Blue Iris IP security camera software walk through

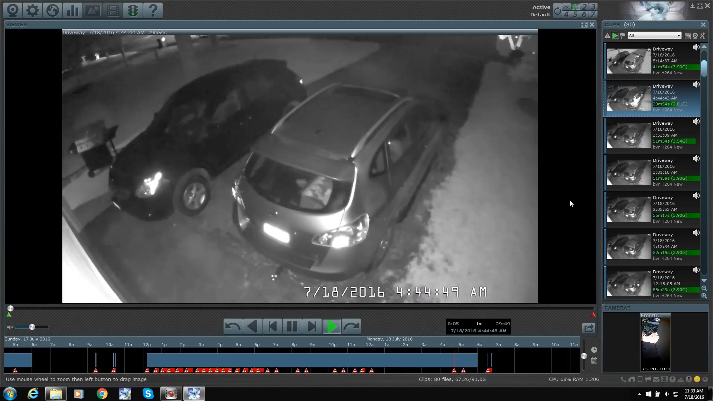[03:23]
Now, again, that's probably one of the cheaper ones. They do make some better cameras, so you'd want to get like a two, three megapixel camera if you really want super clarity. To set them up, it's real easy.